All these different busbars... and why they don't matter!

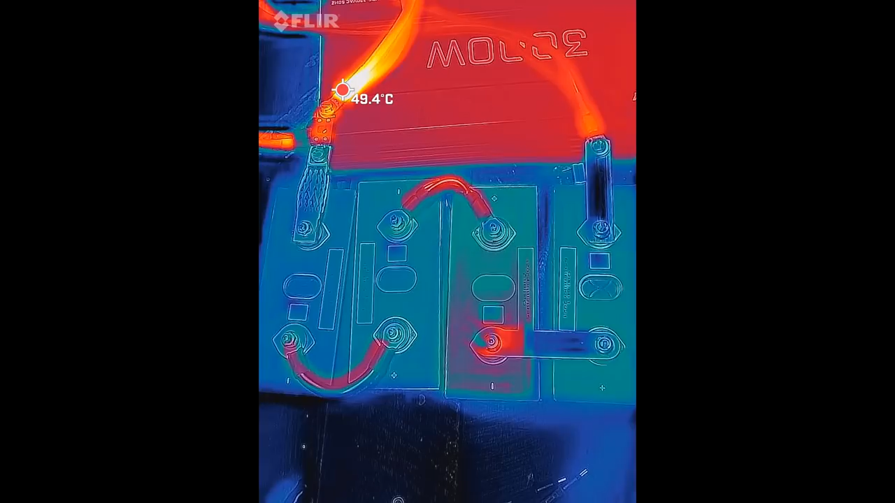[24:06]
On screen: spot 49.4°C
And here again the picture after around one minute of charging the Tesla. You can see the original bus bar on the top right there is actually black.
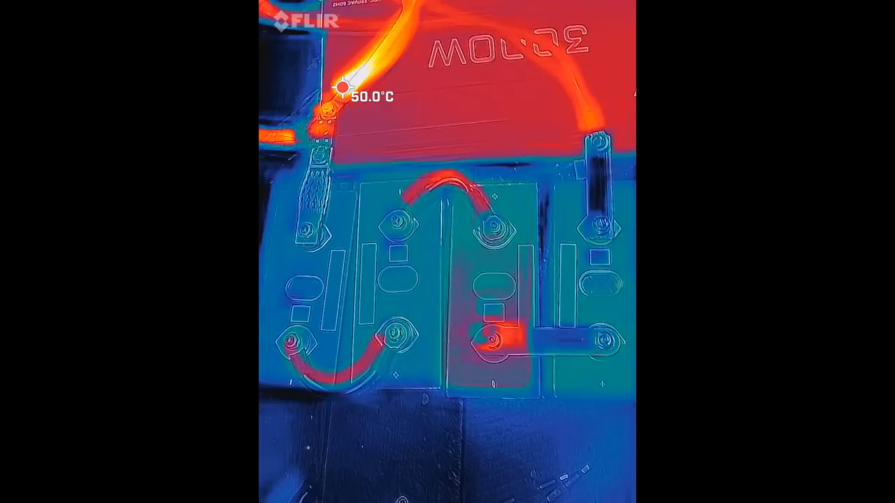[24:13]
On screen: spot 50.0°C
It is cold, metal cold. The flexible bus bar from Aliexpress on the top left is cold.
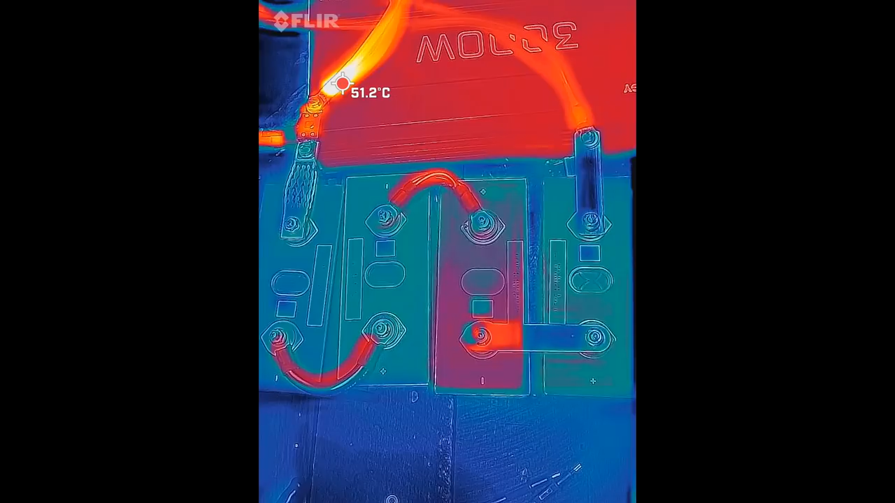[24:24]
On screen: spot 51.2°C
The 4 gauge wire down here heats up a tiny bit.
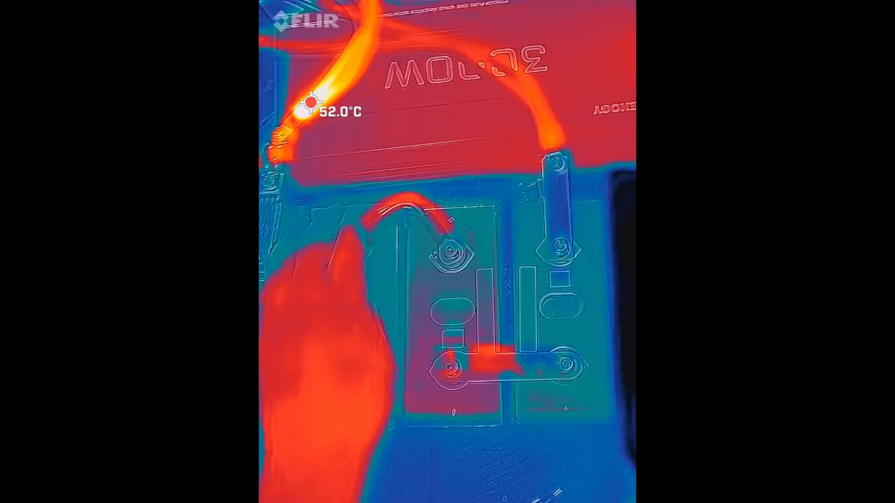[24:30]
On screen: spot 52.0°C
The 4 times 10 gauge wire heats up a little bit. And we can see another hot spot developing here on this
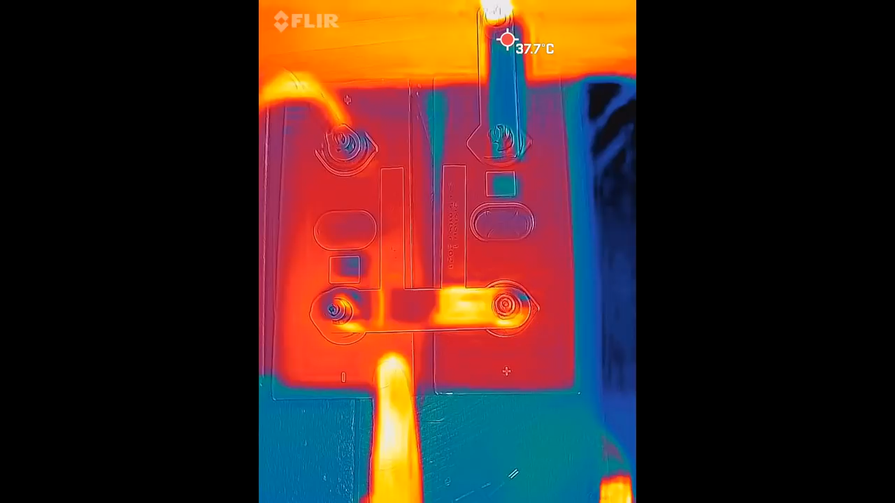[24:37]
On screen: spot 37.7°C
cell with Paul's aluminium bus bar.
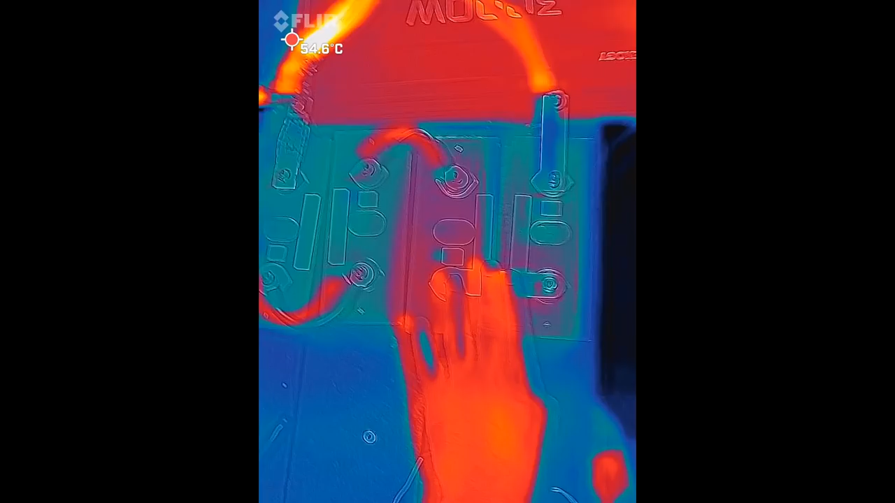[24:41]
On screen: spot 54.6°C
It is still getting warm, it is not as super hot anymore as it was before. It is a lot, a lot better. But it is still warmer than everything else.